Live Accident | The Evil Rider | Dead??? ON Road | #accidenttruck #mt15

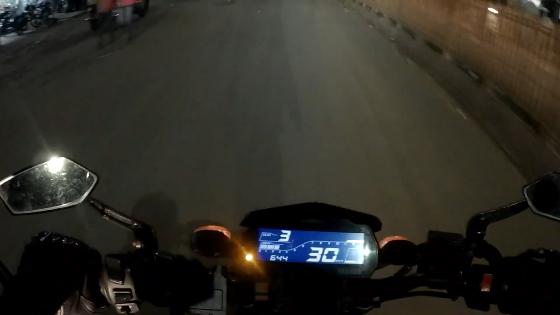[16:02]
फॉर एंड वी अव रिच अट उमर्खेड तो बहुत जादा देर हो गई क्योंकि बारिज बहुत जोर से गिर रही थी इसलिए हम वही पर रुके थे सो अभी स्लोली स्लोली आए हम उमर्खेड तक सभी उमर्खेड से निकल रहे हम पुसत के लिए
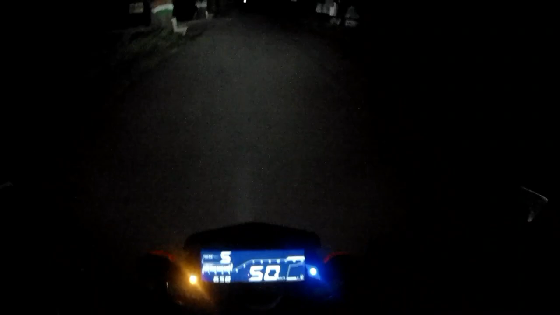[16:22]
आल्राइट गाइज तो अभी रोड पर सिब हम दोनों ही जा रहे हैं वागी एक गाड़ी भी ने दिख रही है
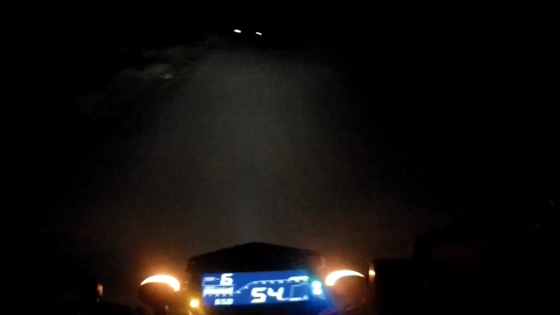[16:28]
दिन में उतना कुछ नहीं लगता है पर रात में थोड़ा
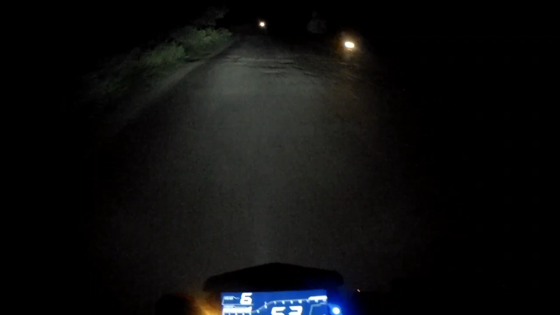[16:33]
जरावना हो जाता है यह रोड क्यूंकि दोनों साइट में ही पेड ही पेड है और यह सब जंगल का एरिया है यहाँ पे घर होगे रह कुछ नहीं है आई होप आप देख पा रहे होंगे दोनों तरफ से पेड है और बीच में से रोड है